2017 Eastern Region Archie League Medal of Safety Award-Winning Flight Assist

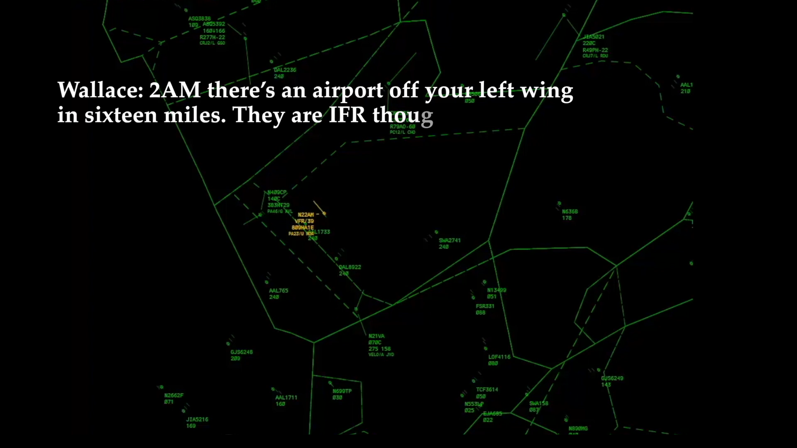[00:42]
They are IFR though. I'm going to need a road or something, I don't have any in.
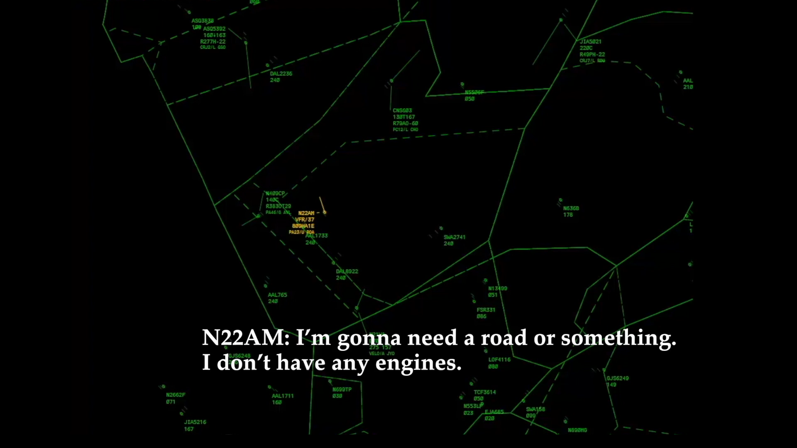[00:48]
And 2-2 Alpha Mike, there should be a highway, I'm thinking off your left side, that should be highway 77 or 81 right there in that vicinity. I'm pulling out a section chart now to find it. There's a road there down 58 Alpha Mike.
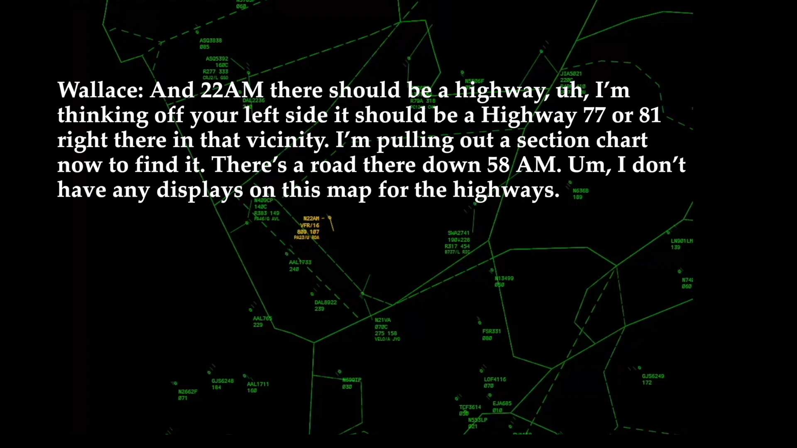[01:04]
I don't have any displays on this map for the highways. Alright, we'll just see what we find when we get out of this loop. Okay, well the minimum vectoring altitude in that area is 3,100 feet. There are a lot of terrain and mountains there. And there's a route 58 that goes to Danville. You probably should be pretty close there.
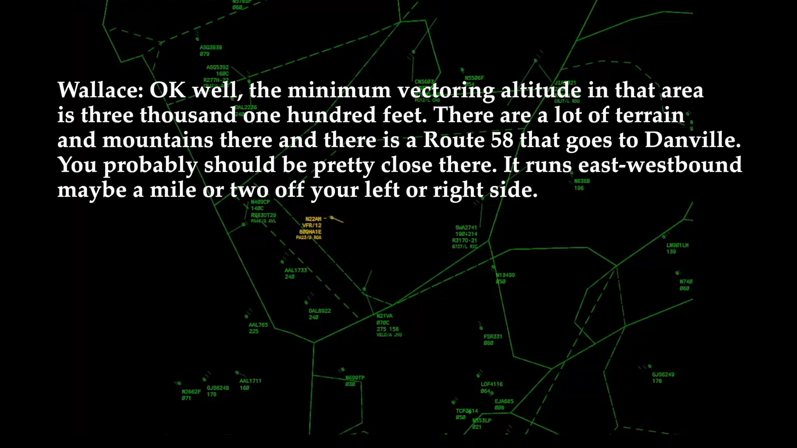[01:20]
He runs east westbound, maybe a mile or two off your left or right side. Greensboro 230.